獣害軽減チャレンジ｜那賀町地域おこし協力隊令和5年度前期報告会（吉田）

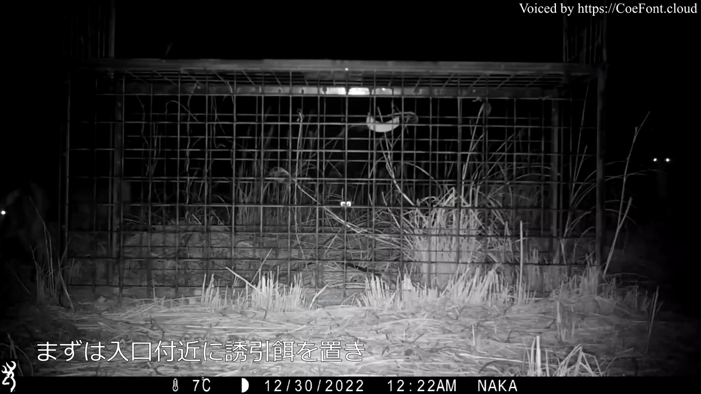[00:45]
これはシカを捕獲する様子です最初は罠の入り口付近にの見えさを持ってシ
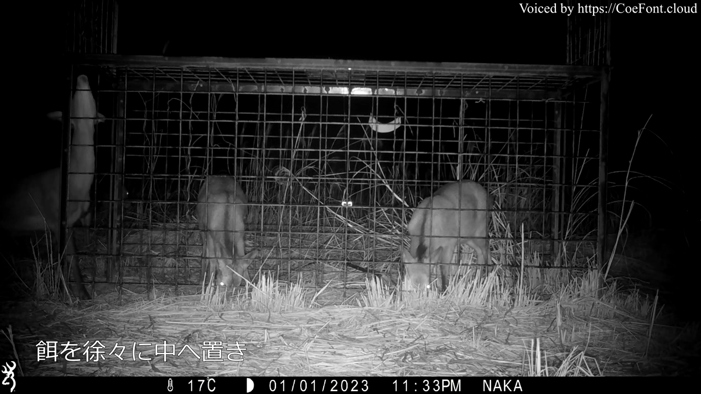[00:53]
カをおびき寄せますが餌の位置を徐々に中に移動しシカを穴の奥まで誘導し蹴る糸に引っ掛け捕まえます